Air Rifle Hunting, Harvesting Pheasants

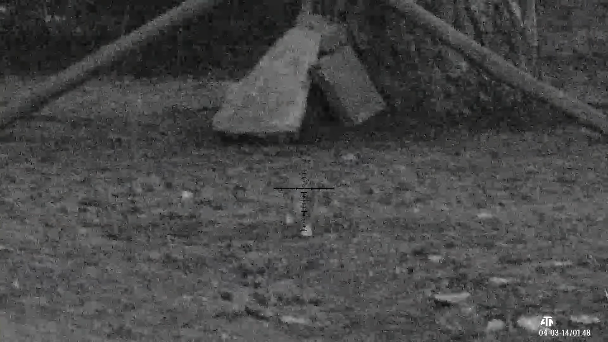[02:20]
surprisingly the first visit were a rabbit but you'll see me shoot rabbits in this area before